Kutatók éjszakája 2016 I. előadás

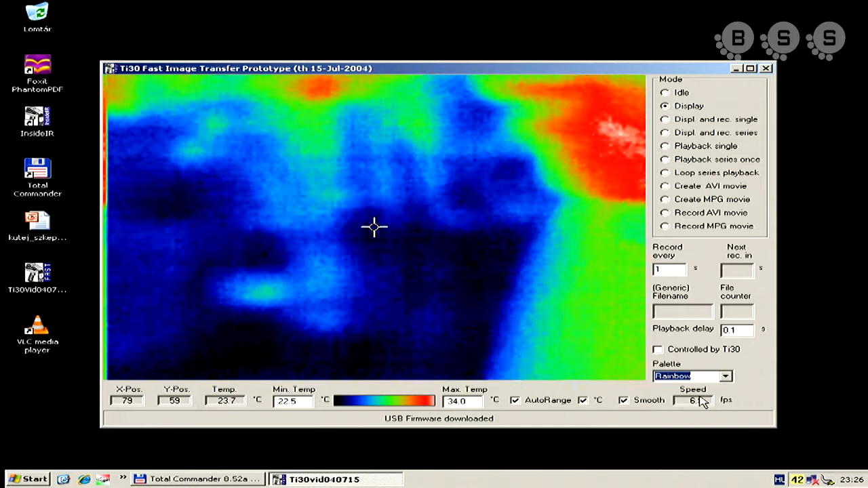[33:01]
On screen: max 34.0°C, min 22.5°C
megpróbálom saját magamra irányítani ezt a kamerát, és akkor megnézzünk egy-két érdekességet.
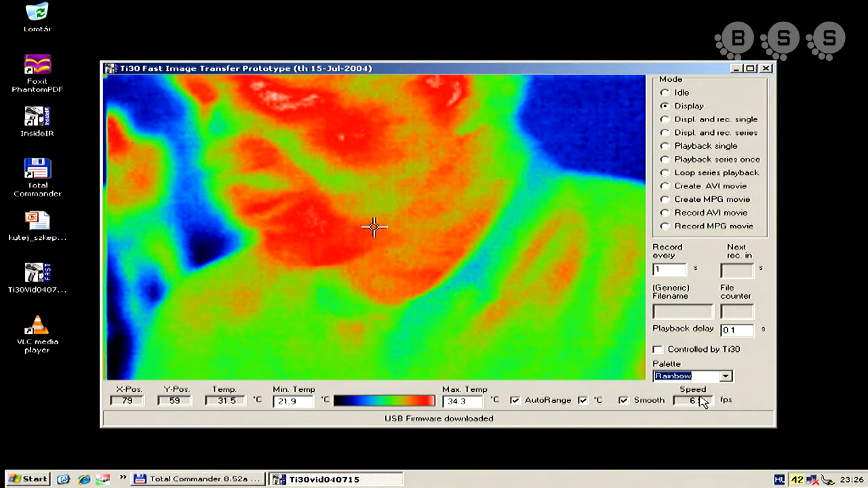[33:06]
On screen: spot 31.5°C, max 34.3°C, min 21.9°C
Ha valaki megnézi, akkor ez itt én lennék, és akkor nézzék meg,
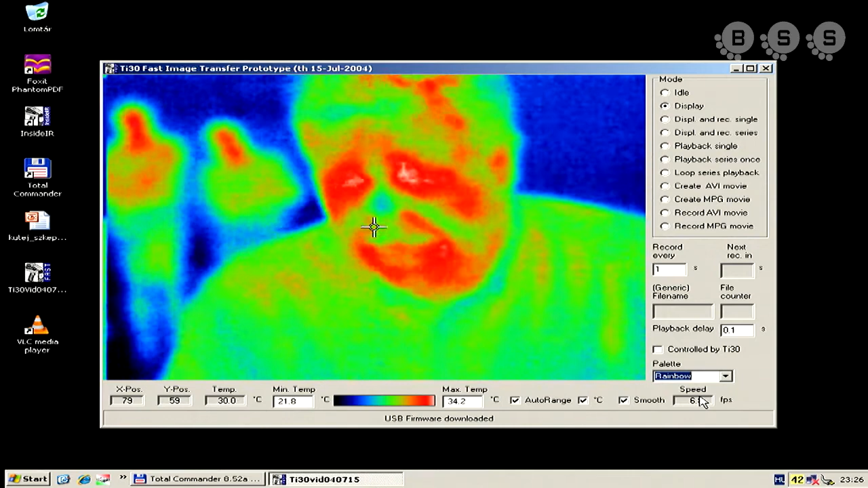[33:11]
hogy ezek a különböző színek, különböző hőmérsékleteknek felelnek meg. Tehát úgynevezett hamis színinformációs hőtérképet látunk. Ha megnézi az ember, akkor ott a távoli állókat leszik, hogy például az Ákos és a Józsinak a képét látjuk. Ákos emelt fel a kezed, légy szíves?
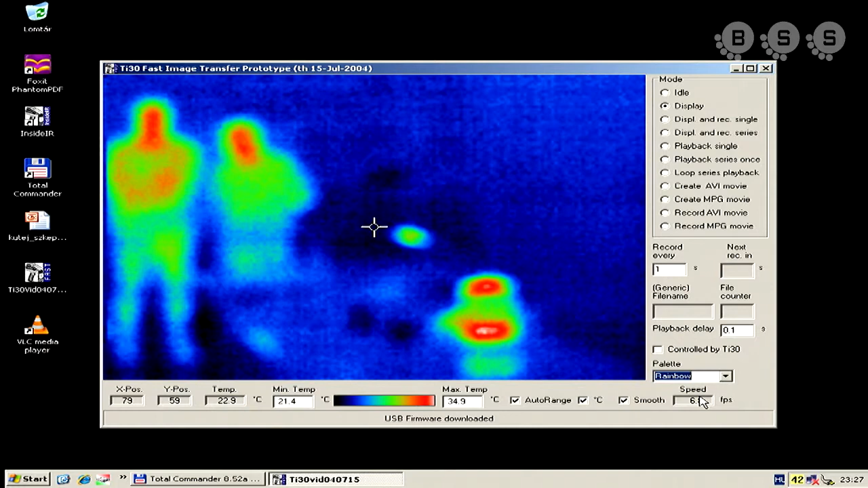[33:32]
On screen: max 34.9°C, min 21.4°C
Tehát látják, hogy ő az ott Ákos, tehát ez elég messzire is ellát ez a szerkezet.
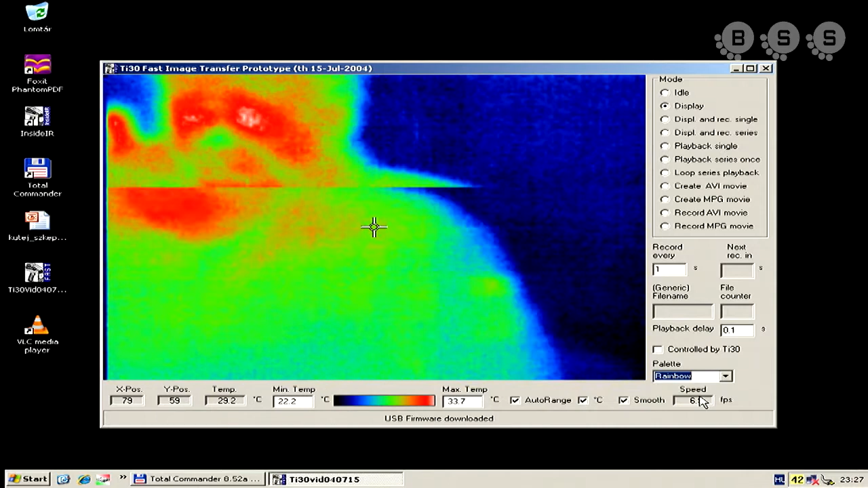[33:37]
On screen: spot 29.2°C, max 33.7°C, min 22.2°C
Én a beállók ide a kamerában, akkor látják az arcomat, hogy éppen milyen a hőeloszlás.
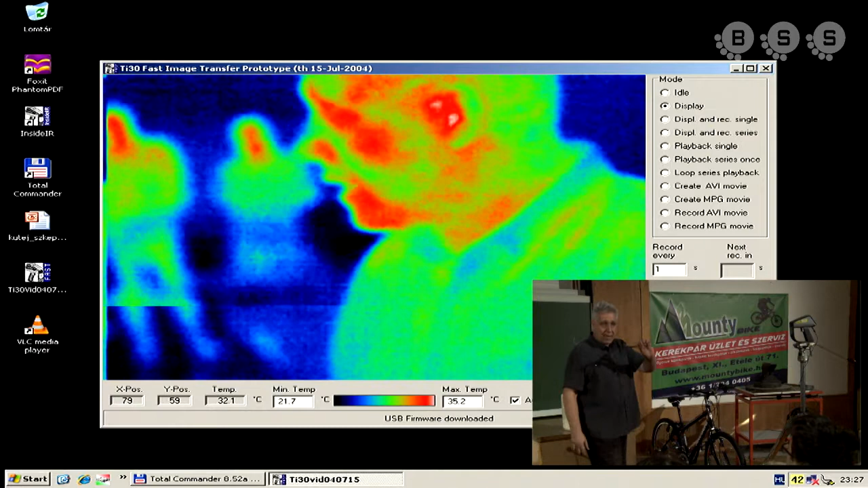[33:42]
Nézzék meg, hogyha egy szemüveget az ember fölvesz, akkor egészen komoly változások vannak, hiszen a szemüveg a hősugarakat az le fogja árnyékolni.
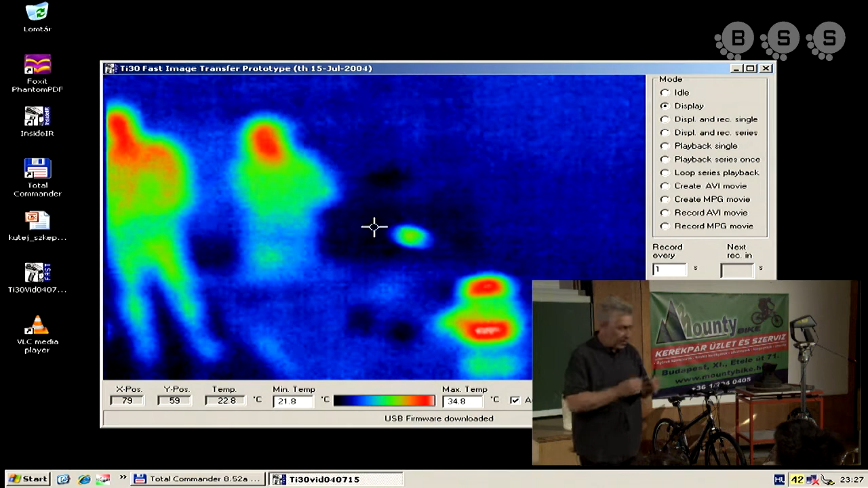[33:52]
On screen: spot 22.8°C, max 34.8°C, min 21.8°C
No, hát akkor nézzük, hogy pontosan hogyan tovább. Én itt beállítottam valamit, és reményeim szerint ez működni is fog.
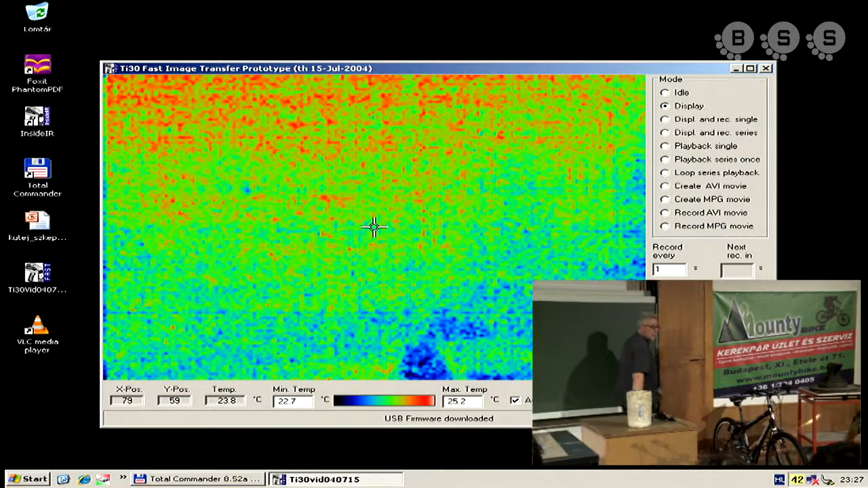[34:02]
On screen: spot 23.8°C
Én itt megjelenek, és akkor igen, itt lehet látni, hogy itt van egy üllő előttem.
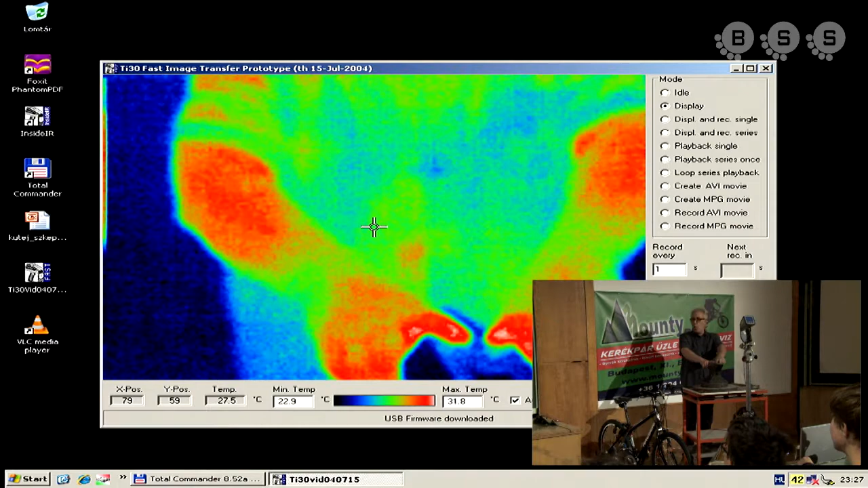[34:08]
On screen: spot 27.5°C, max 31.8°C, min 22.9°C
Ez az üllő, nézzék meg, hogy jó hideg.
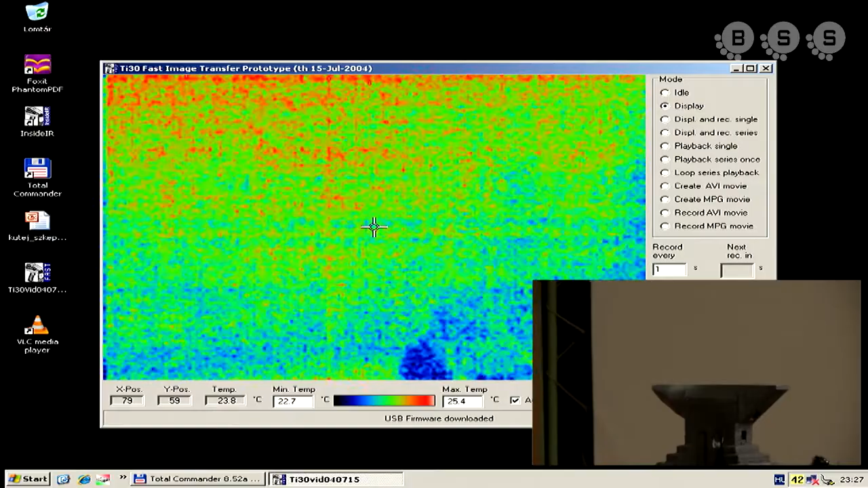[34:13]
On screen: spot 23.8°C, max 25.4°C, min 22.7°C
Egy picit még állítok rajta, csak azért, hogy pontosabban és jobban lássuk ezt az üllőt. Így.
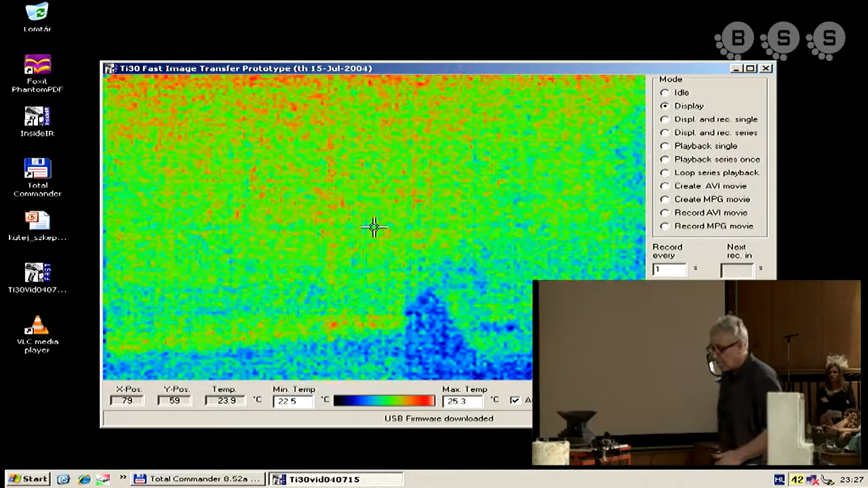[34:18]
És ezen az üllőn én kalapálni fogok.
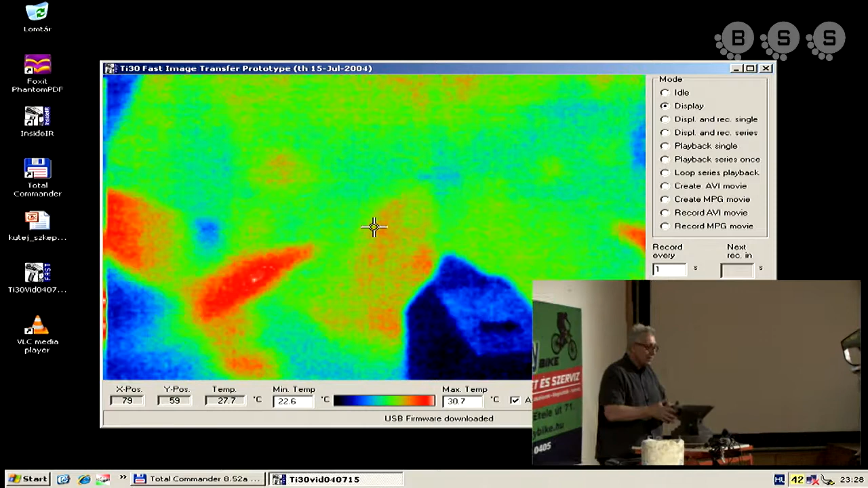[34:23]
On screen: spot 27.7°C, max 30.7°C, min 22.6°C
Tehát itt van az üllő, mindenki szépen láthatja, hogy itt van az üllő. És én hoztam magammal egy ilyen drót végére fölrakott ilyen anyát. Ez az anya most tulajdonképpen azért nem nagyon látszik, tehát tulajdonképpen meg tudom mutatni, hogy itt van a tenyeremben az anya. Így, íme itt van. Ha ide teszem, akkor azért nem látszik, mert kb.
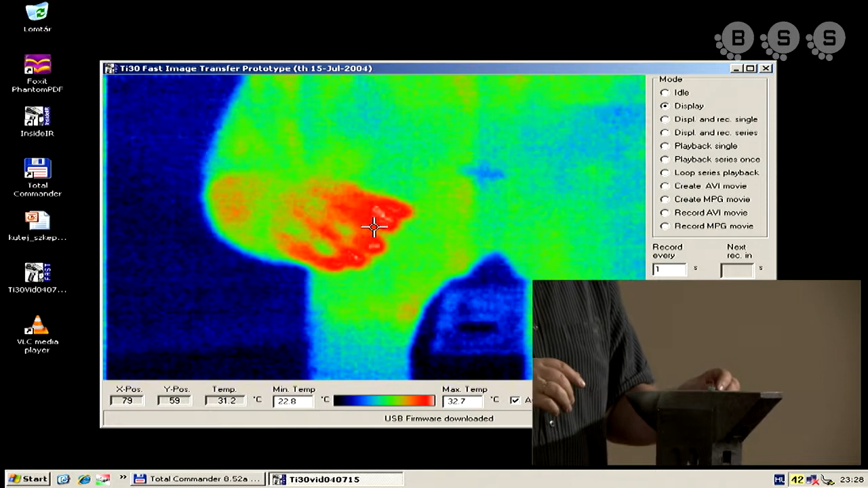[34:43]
On screen: spot 31.2°C, max 32.7°C, min 22.8°C
ugyanaz a hőmérséklete, mint az üllőnek. És most tulajdonképpen semmi más nem fogok tenni, mint hogy elkezdem püfölni kalapáccsal. Fogják látni, hogy az anyának megváltozik az alakja.
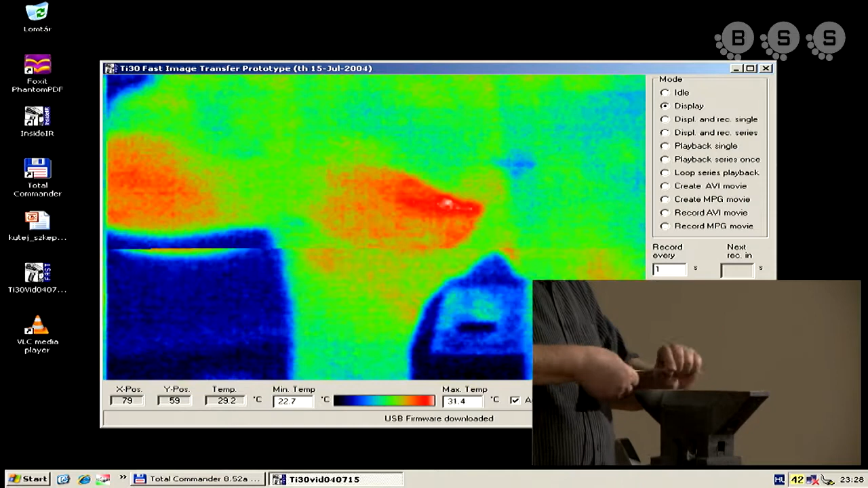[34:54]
És nem csak az alakja fog megváltozni, hanem a hőmérséklete is. Mégpedig azért, mert amikor elkezdem csapkodni, akkor a kalapácsnak, a mozgási energiájának nagy része hővé fog alakulni.
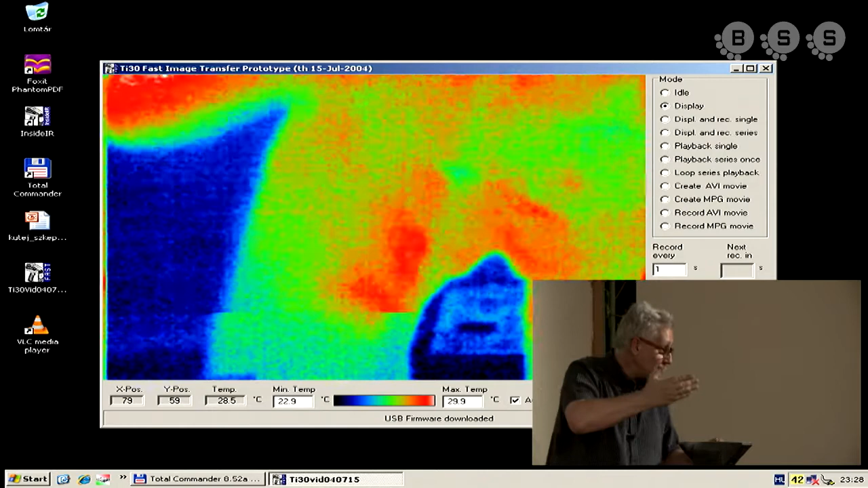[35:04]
On screen: max 29.9°C, min 22.9°C
Amit érdemes megnézni, az, hogy az üllőn a kalapálás hatására
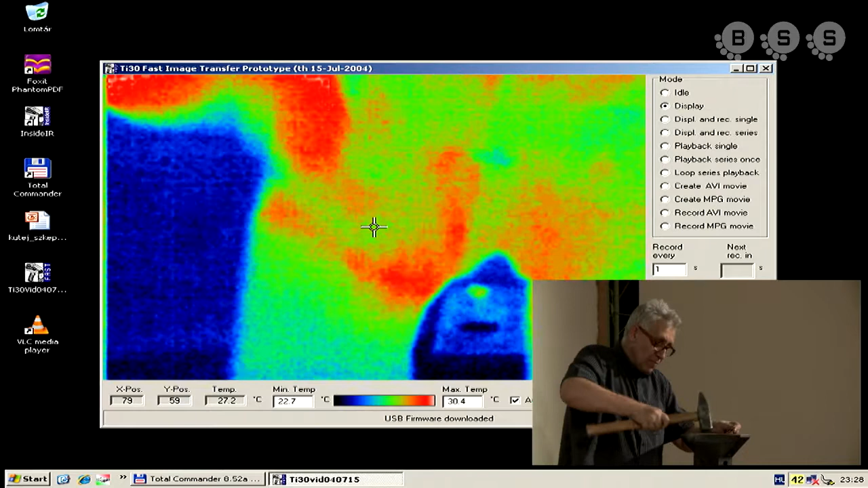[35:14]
On screen: spot 27.2°C, max 30.4°C, min 22.7°C
azért kötöttem meg egy madzaggal, hogy ez itt maradjon.
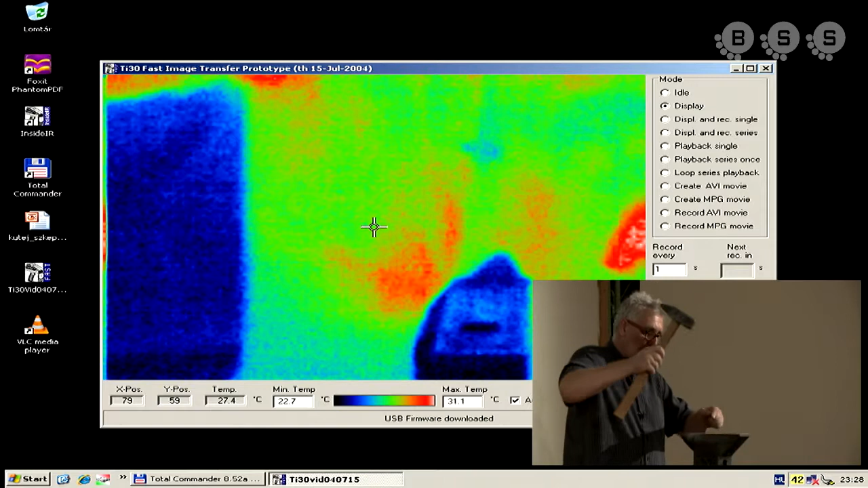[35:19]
On screen: spot 27.4°C
Szerintem szépen látszik, ahogy én ezt ütögelem, egyre forróbb és forróbb.
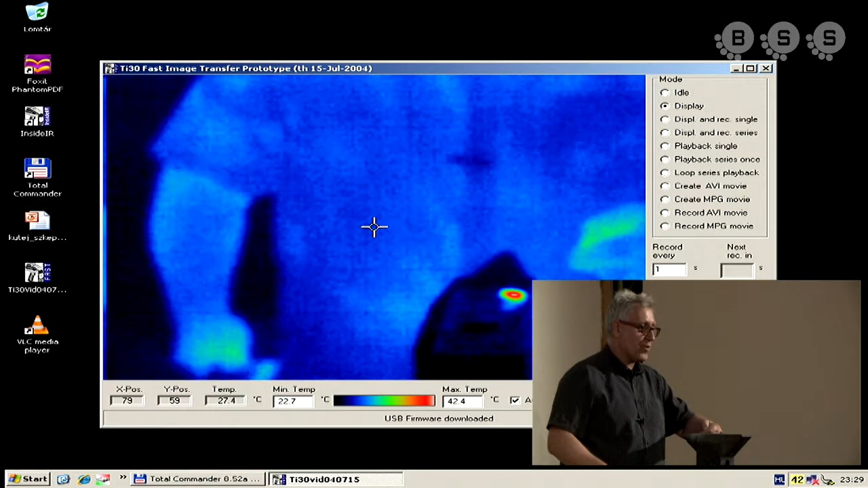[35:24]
On screen: spot 27.4°C, max 42.4°C, min 22.7°C
Akár 100 C fok, fölé is felkerülhet ennek a vasdarabnak a hőmérséklete.